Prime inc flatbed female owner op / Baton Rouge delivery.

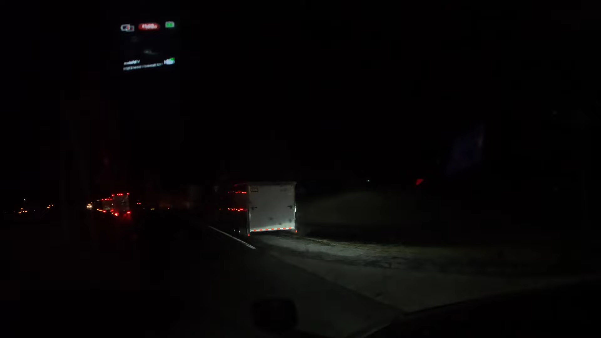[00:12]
Lord have mercy. You do everything to not be blocked in, and then you got to worry about these people. If I had a 53-foot trailer, I wouldn't be getting out of here. I'm barely clearing this guy's deer guard.